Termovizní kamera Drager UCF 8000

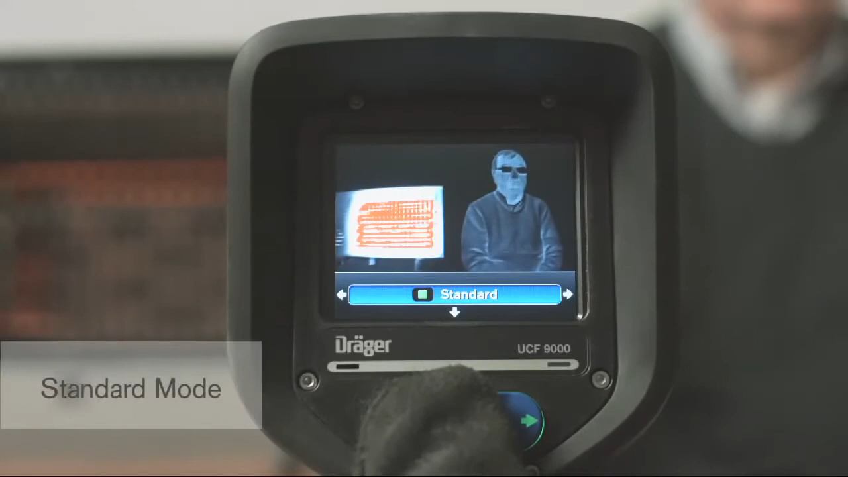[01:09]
The standard mode is the mode used most often for fire suppression and takes full advantage of the camera's extended dynamic range.
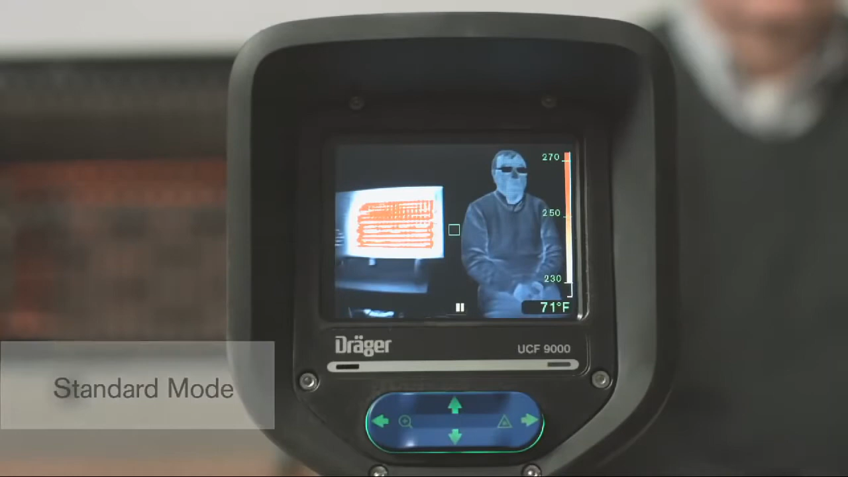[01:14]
On screen: spot 71°F
This wide range makes it possible to identify objects and people even in intense heat.
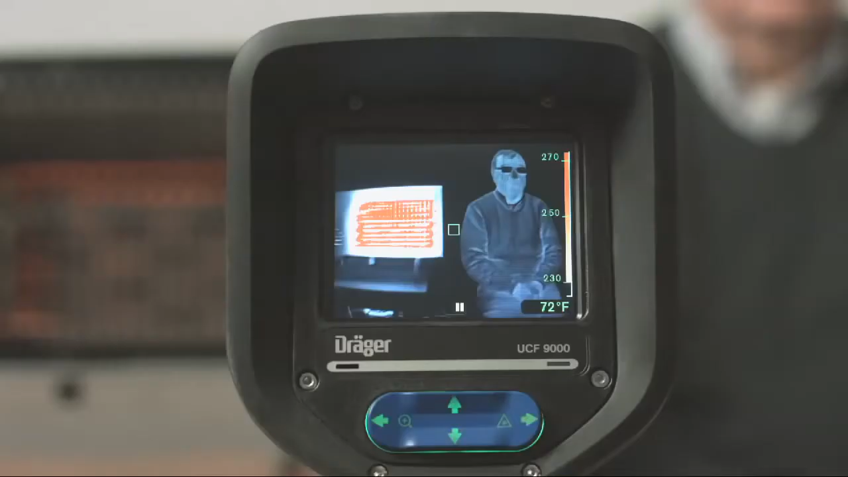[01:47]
On screen: spot 72°F
For example, if a firefighter or victim is next to a high heat source,
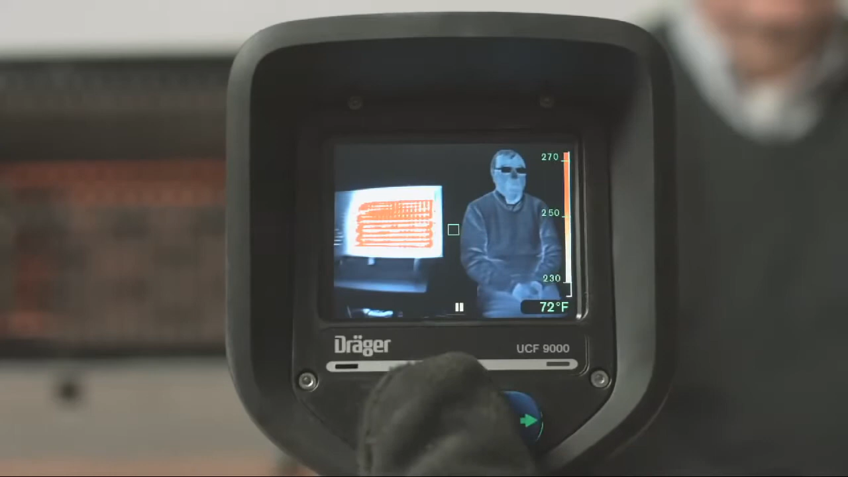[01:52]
On screen: spot 72°F
the camera, operating in standard mode, might automatically switch to a higher dynamic range for a better view of the heat source.
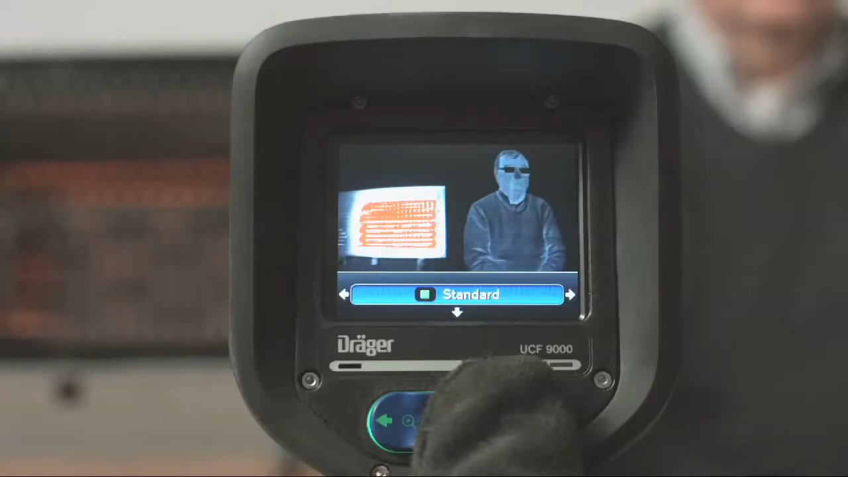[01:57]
Person mode prevents this, keeping the focus on cooler objects in the scene, like a victim.
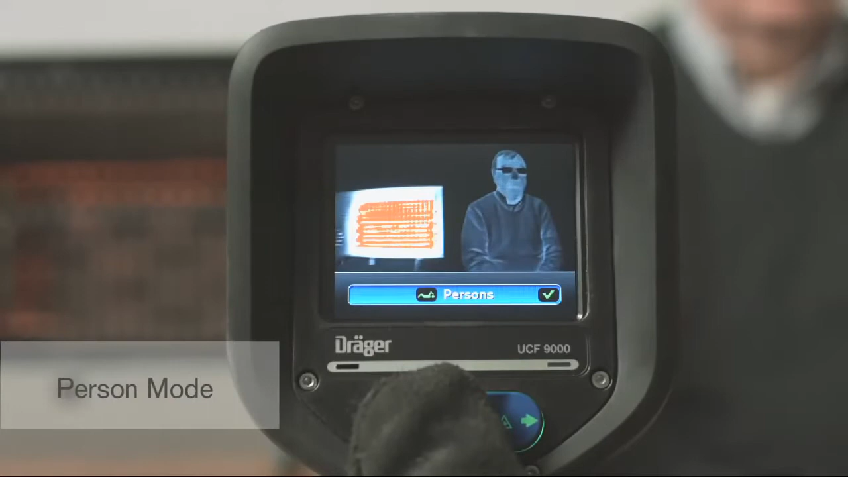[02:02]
The person mode enhances your ability to clearly distinguish individuals in most scenarios.
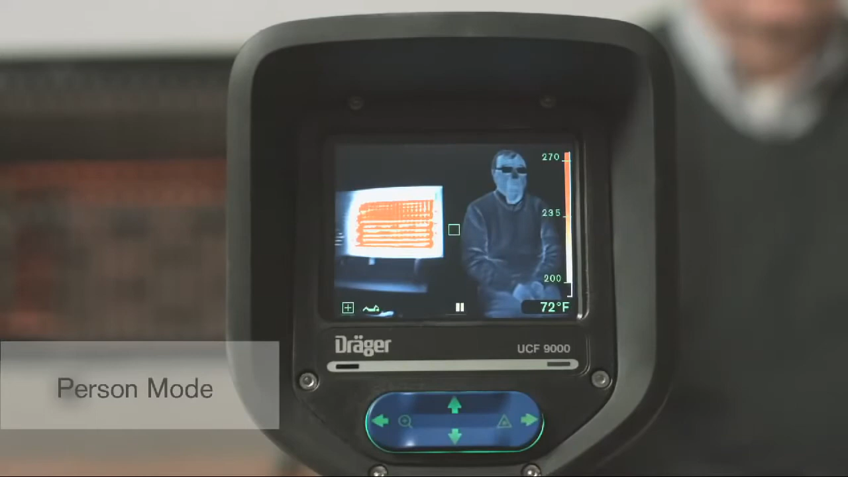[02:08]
On screen: spot 72°F
While operating in person mode, pressing the green button sends the camera back to the default standard mode.
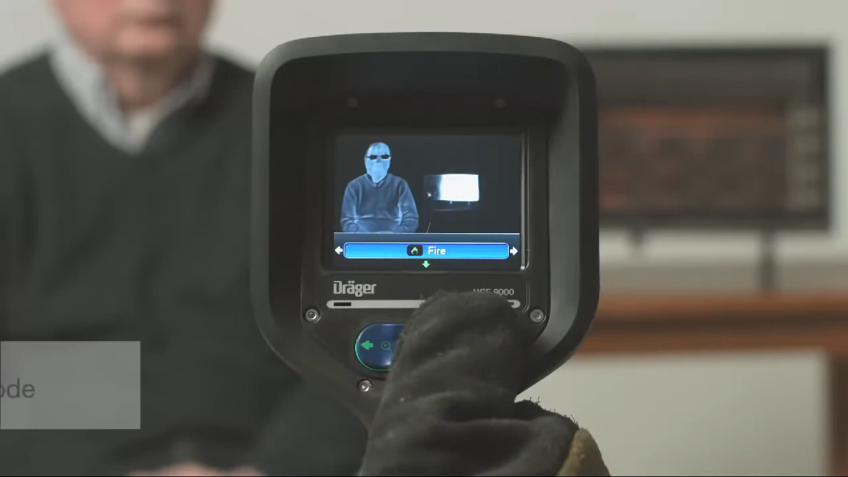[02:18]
Fire mode is the opposite of person mode. It enhances image details on high heat objects. In the fire mode, the Draeger thermal imaging camera allows the user to manually
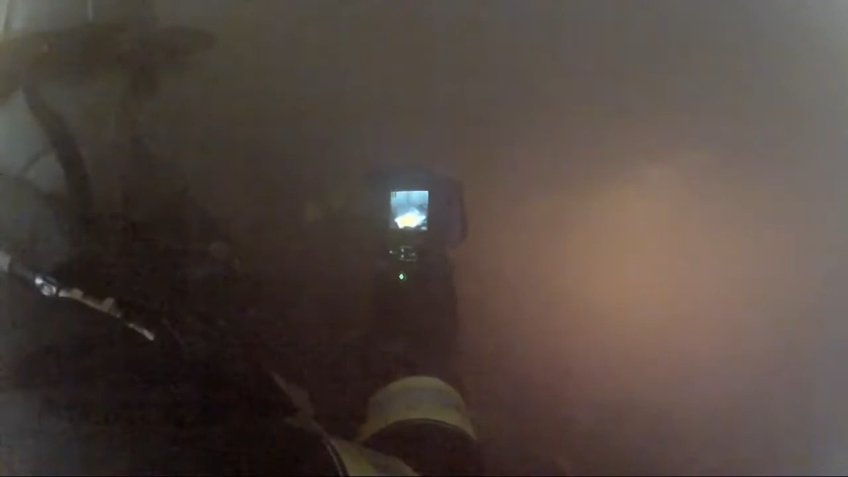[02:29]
switch the camera to the next dynamic range without waiting for the camera's programmed kick-in point.
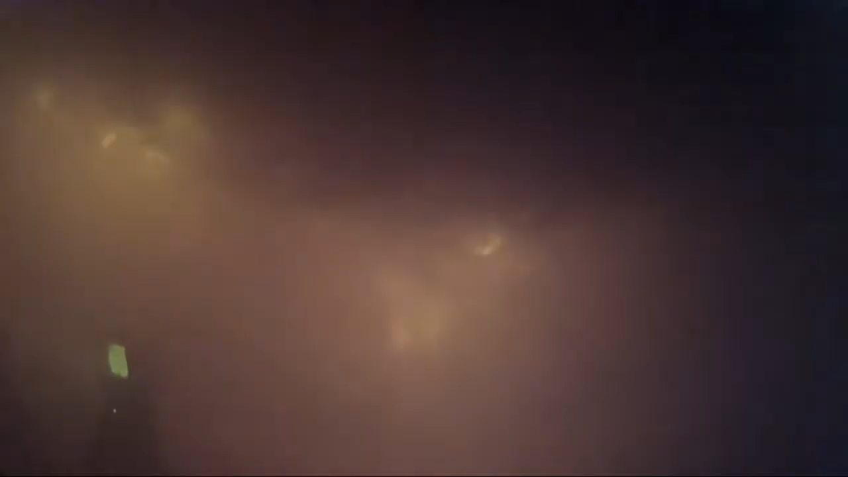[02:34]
This gives firefighters more flexibility and allows them to choose what they want to focus on.
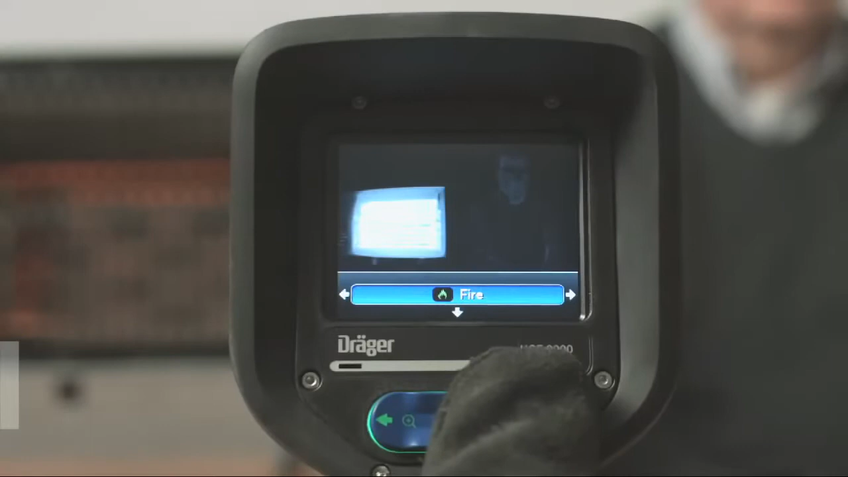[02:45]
The thermal scan mode highlights a set temperature threshold. This feature is great for size up, overhaul, looking for overheated ballast, and smell of smoke response calls. This feature has a separate menu that allows you to adjust the temperature threshold up or down by pressing the arrows left or right.
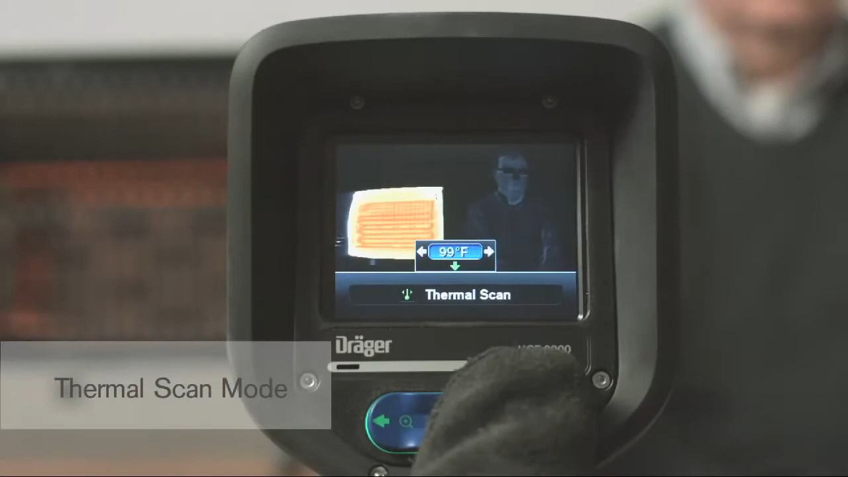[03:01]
On screen: spot 99°F
Once you select the temperature threshold, press the down arrow to lock in that desired temperature. The color reference bar on the right side of the display indicates the temperature you have chosen.
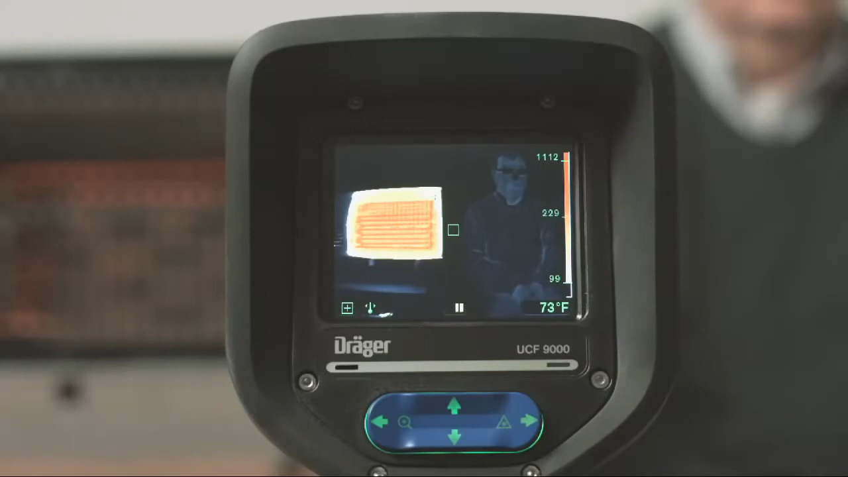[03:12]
On screen: spot 73°F
The displayed image now highlights anything at or above that locked-in temperature. Remember, in order to go back to standard mode, simply press the green button.
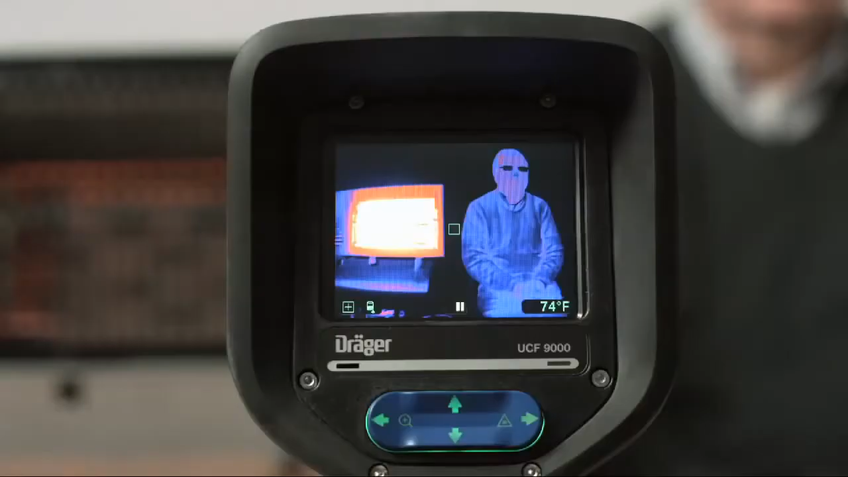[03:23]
On screen: spot 74°F
In hazmat mode, small ambient temperature differences are shown with a higher contrast.
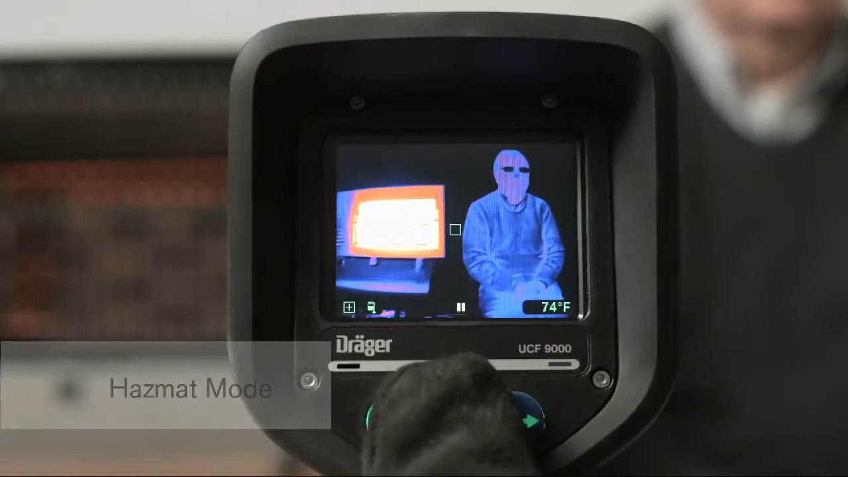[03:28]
On screen: spot 74°F
Hazmat mode, present only on the UCF 9000,
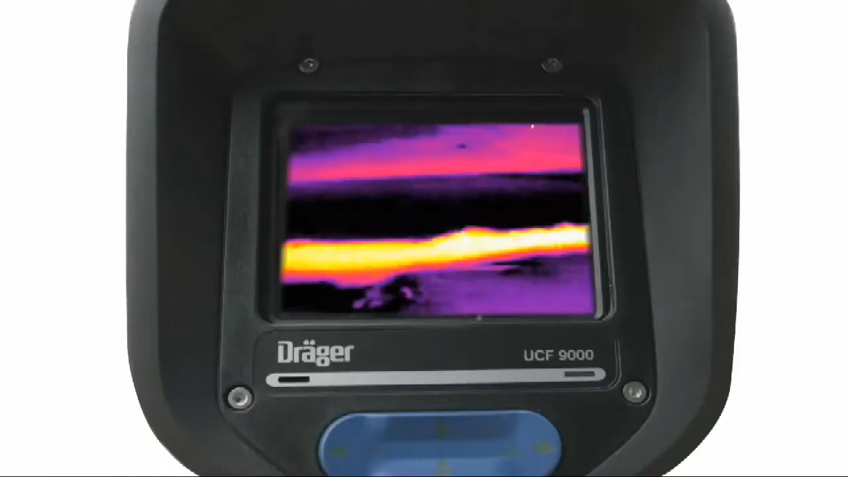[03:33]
is used to find spilled liquids, identify liquid levels in a container, and more. Outdoor mode is also called reverse polarity mode.
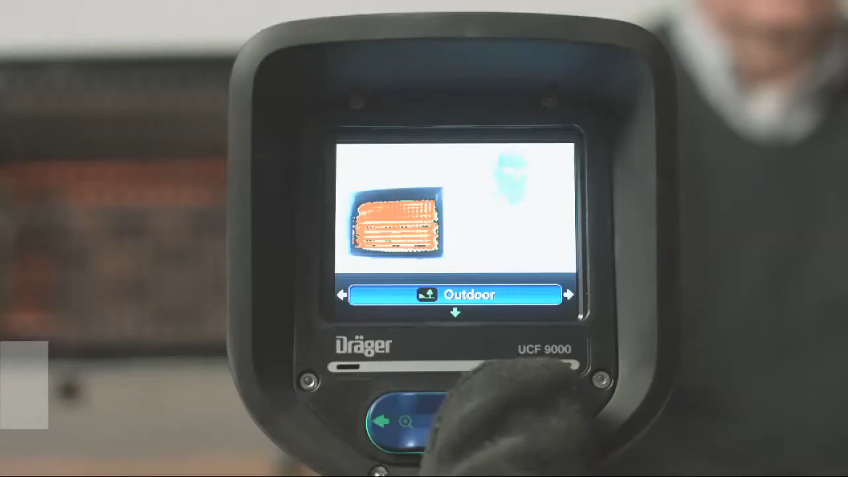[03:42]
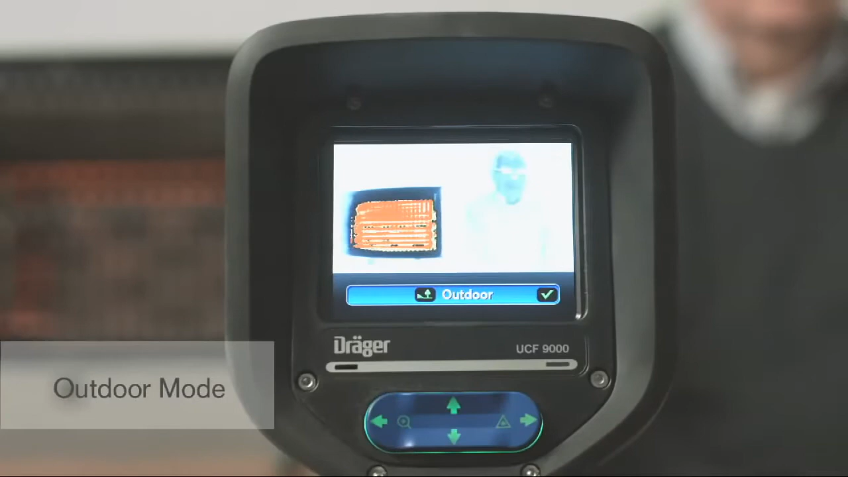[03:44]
In this mode, hot objects now appear dark, and cool objects appear light. Outdoor mode is useful for nighttime operations or search and rescue operations. For example, during search and rescue operations, outdoor mode can help you locate victims.
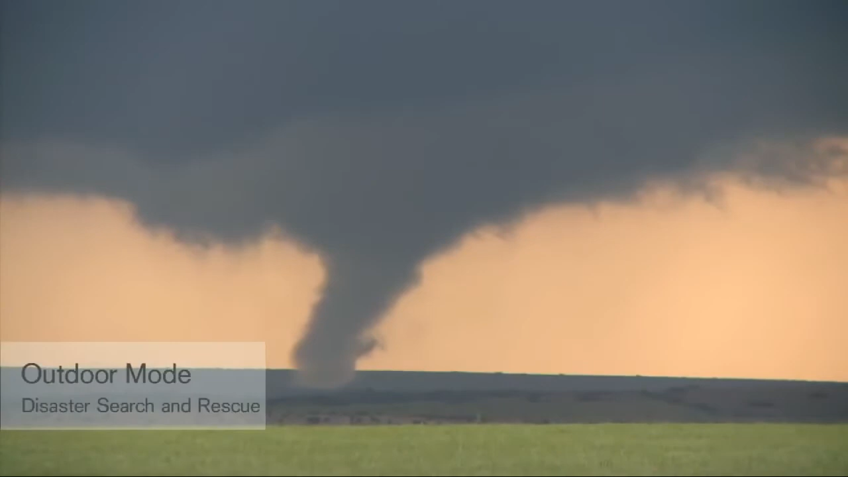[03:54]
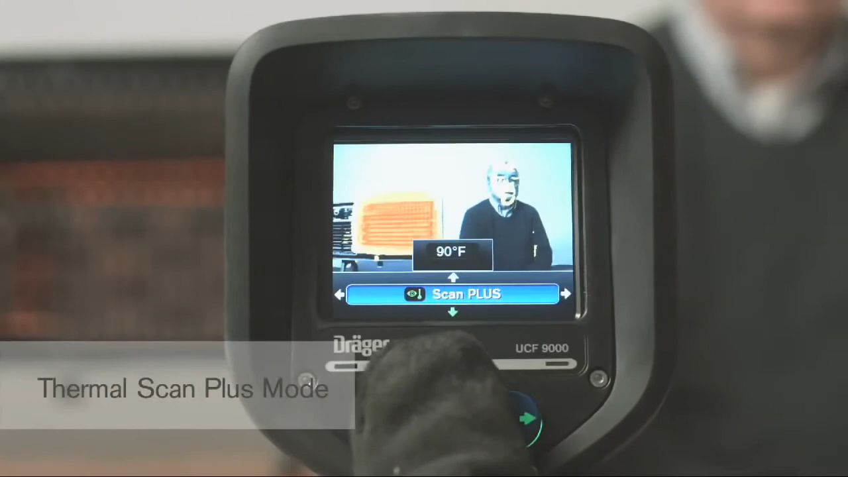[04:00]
Thermal scan plus mode combines an optical black and white image and a thermal image.